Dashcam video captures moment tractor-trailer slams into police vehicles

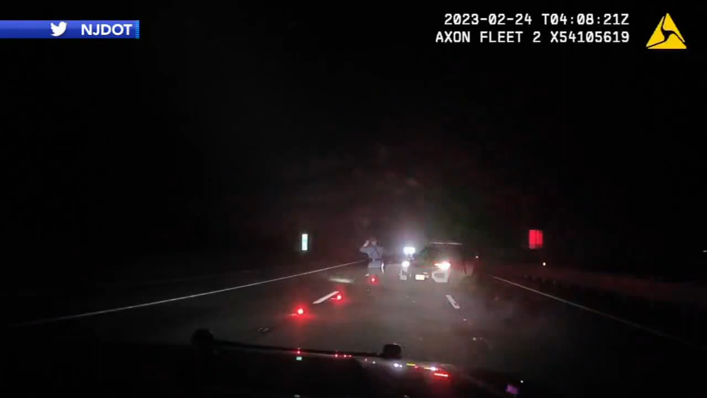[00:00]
New Jersey officials have a warning for drivers and they're letting the tape make the case. They've posted scary video of a state troopers close call.